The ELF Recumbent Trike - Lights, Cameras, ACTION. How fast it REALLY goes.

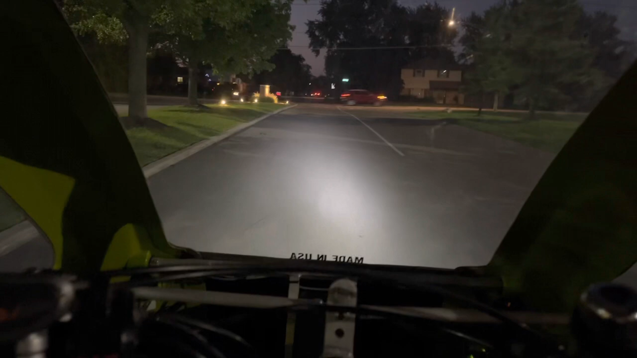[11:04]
leds are come on y'all y'all y'all see me pedaling in the dark